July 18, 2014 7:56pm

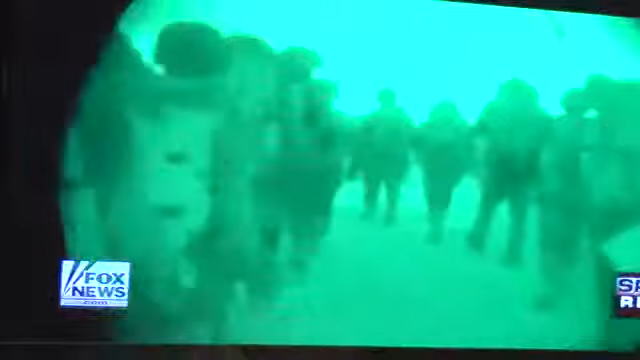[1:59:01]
In the early morning hours, Israeli troops took control of ground Hamas is suspected of using for underground tunnels to infiltrate Israel.